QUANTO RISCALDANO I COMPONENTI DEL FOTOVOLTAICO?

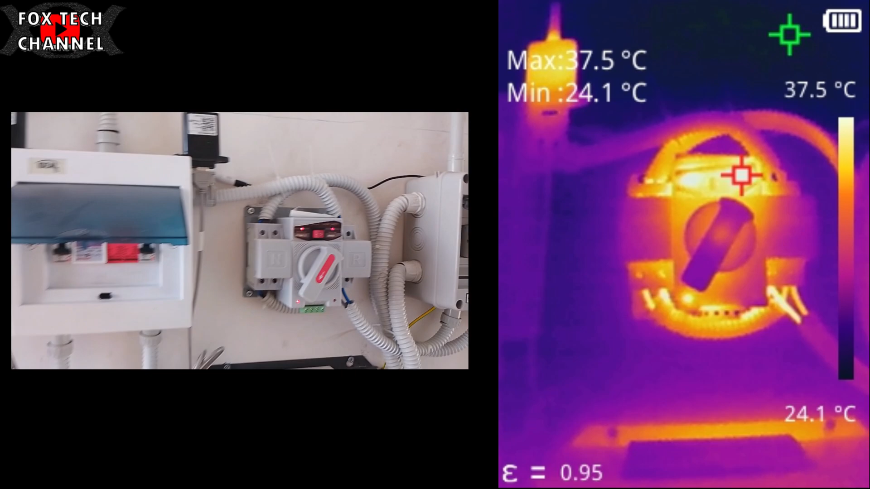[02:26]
On screen: max 37.5°C, min 24.1°C, scale top 37.5°C, scale bottom 24.1°C
in questo scatto 30 punto 4 gradi le antenne ragazzi
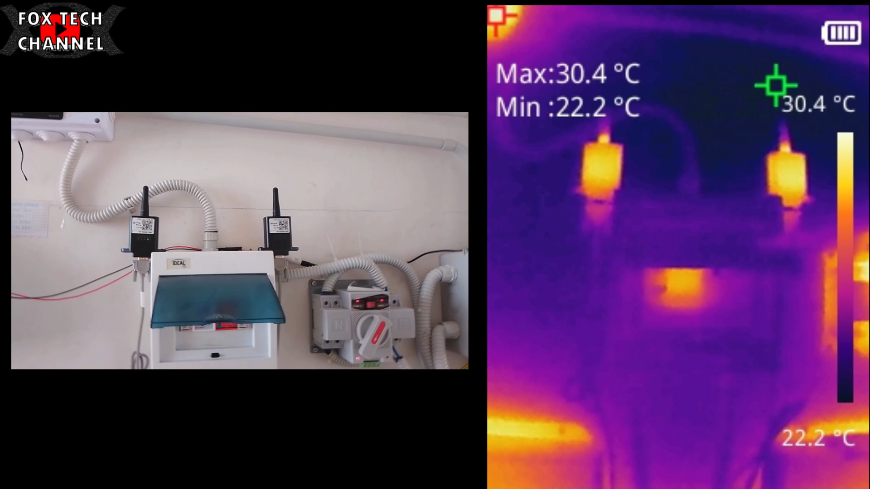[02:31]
On screen: max 30.4°C, min 22.2°C, scale bottom 22.2°C
sono molto molto calde guarda a differenza di tutto il resto
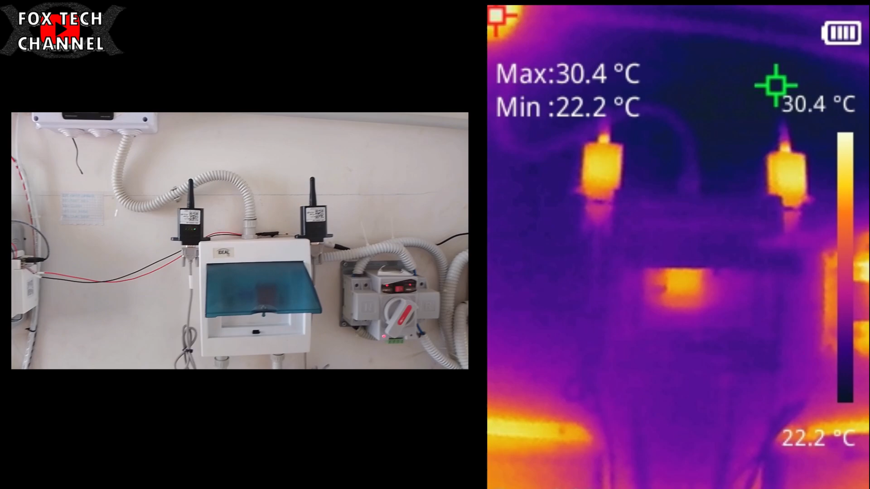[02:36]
On screen: max 30.4°C, min 22.2°C
30 gradi ora 34 gradi il quadro di
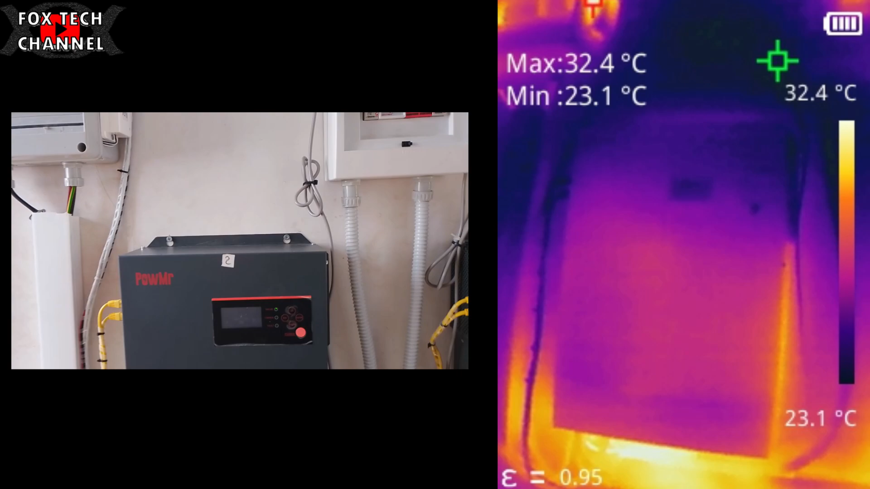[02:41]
On screen: max 32.4°C, min 23.1°C, scale top 32.4°C, scale bottom 23.1°C
campo qui ti vedi i due inverter inverter che come vi ho fatto vedere ragazzi hanno una temperatura sotto controllo
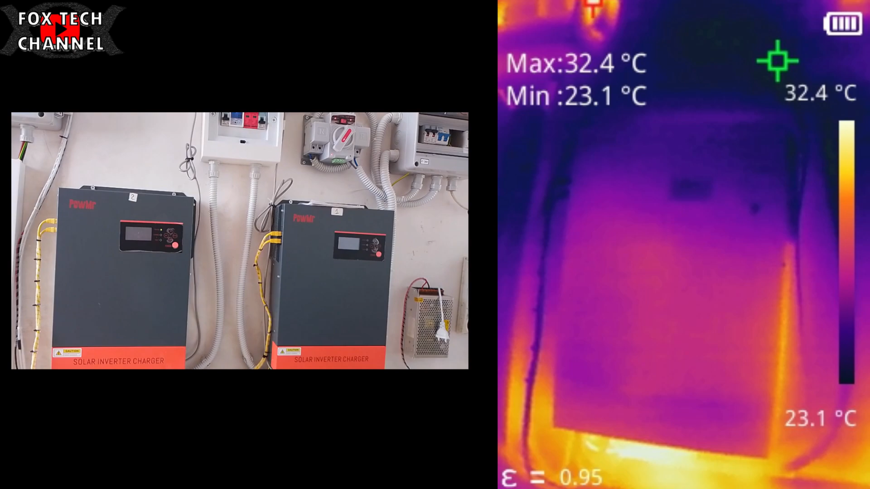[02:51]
On screen: max 32.4°C, min 23.1°C
anche se con l'inizio della bella stagione io
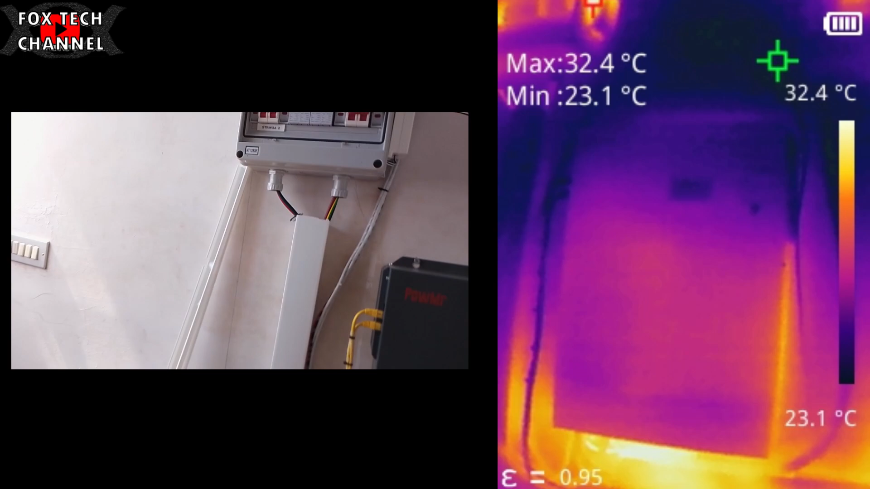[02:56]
On screen: max 32.4°C, min 23.1°C, scale top 32.4°C, scale bottom 23.1°C
sono certo che toccheremo anche i 40 gradi forse anche
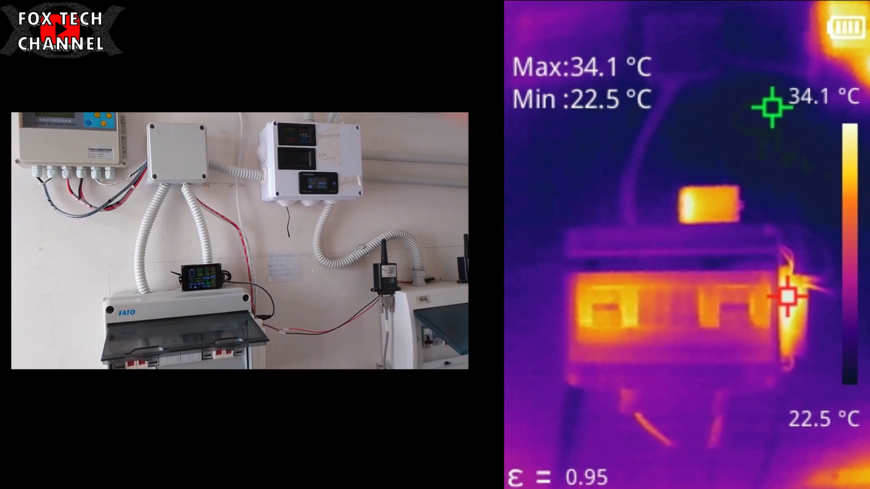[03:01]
On screen: max 34.1°C, min 22.5°C
qualcosina in più e qui ragazzi entra in gioco proprio lei la mia termocamera così da tenere sempre sotto controllo tutto
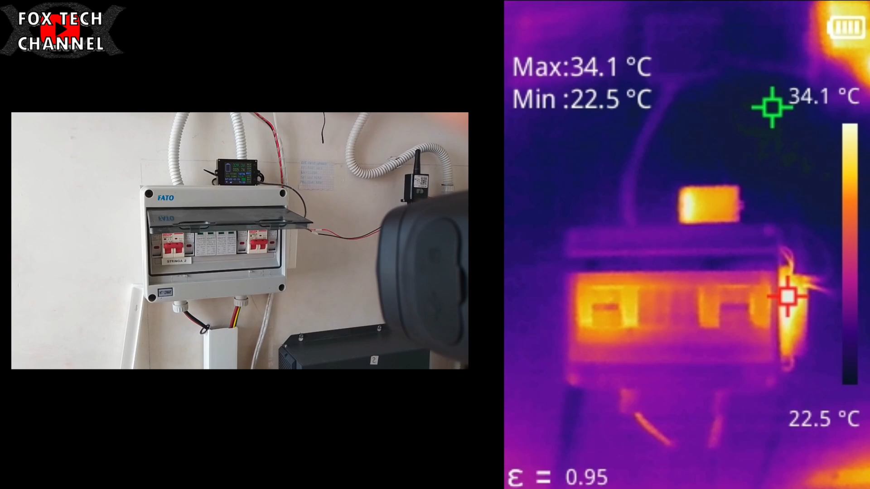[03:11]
On screen: max 34.1°C, min 22.5°C
tutti i vari cavi tutti i fusibili tutto ciò che compone il mio impianto io volendo giornalmente posso
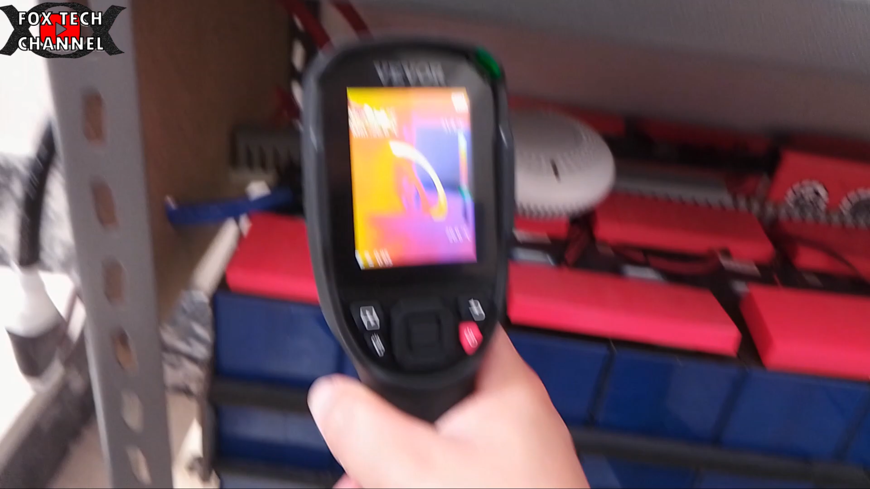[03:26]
sapevo a prescindere di questa termocamera e che non fai video
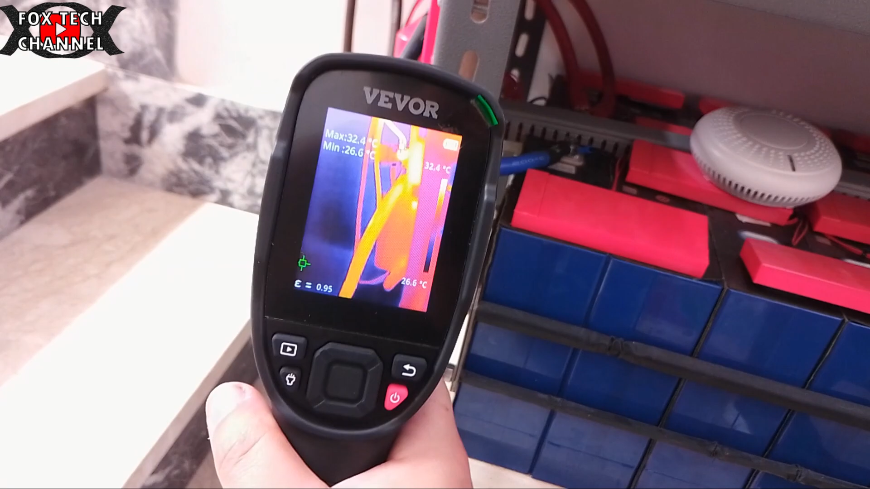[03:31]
On screen: max 32.4°C, min 26.6°C
ragazzi era bellissimo se riuscivo a registrare dei video
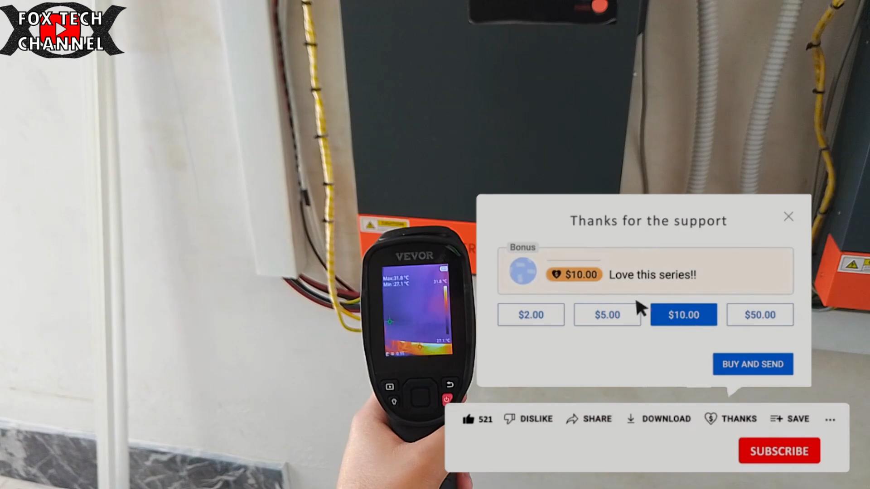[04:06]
dove sito cioè dove si trova l'installazione che lì
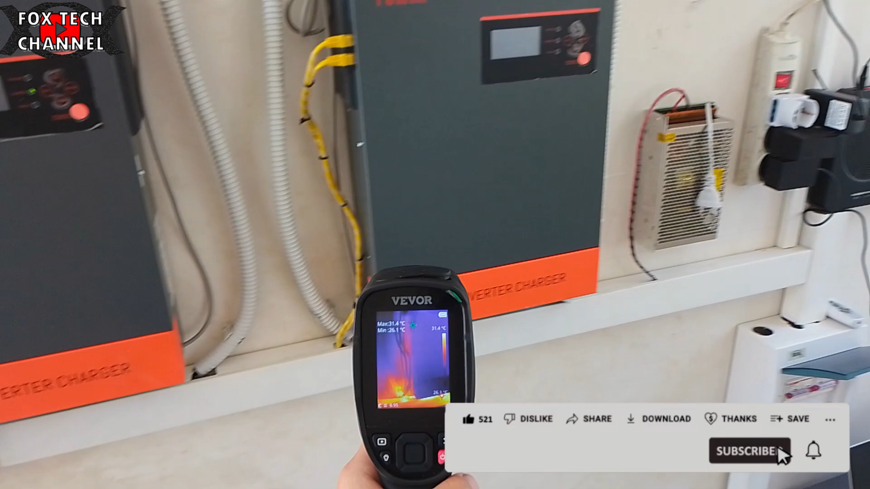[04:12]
è una zona un pochino è molto battuta dai raggi
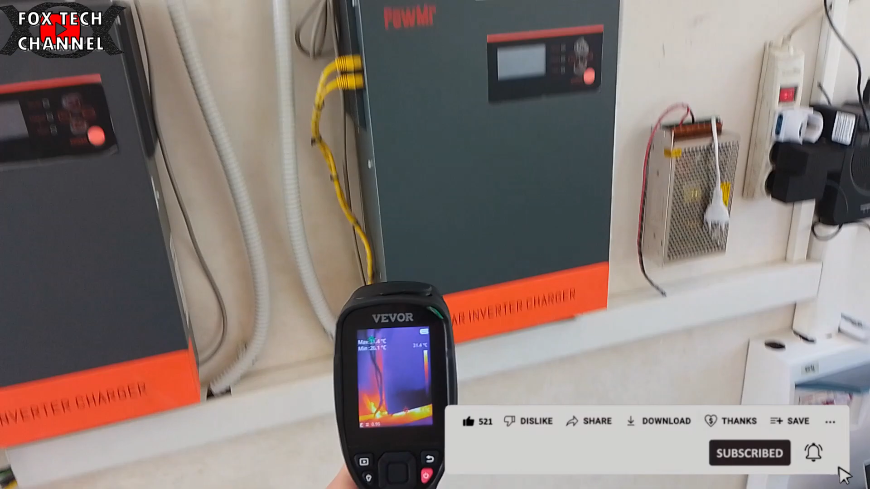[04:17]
solari perciò si riscalda valuterò più avanti se c'è la
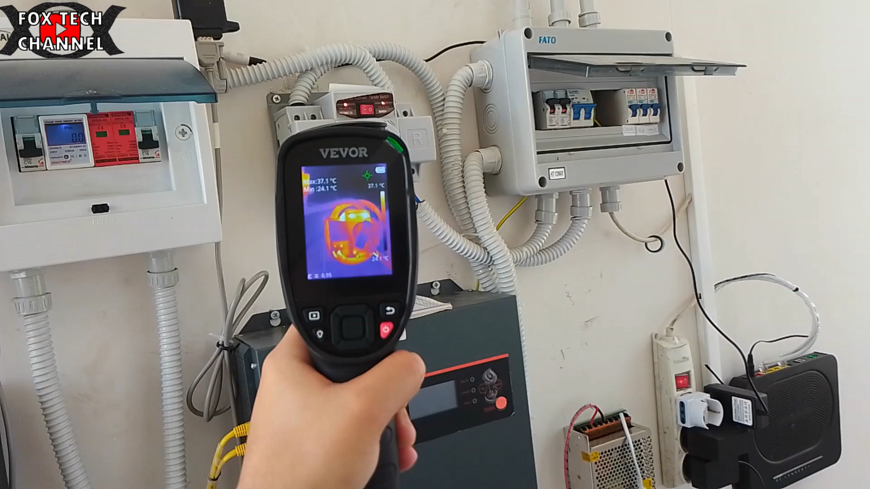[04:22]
necessità magari di montare un ma magari un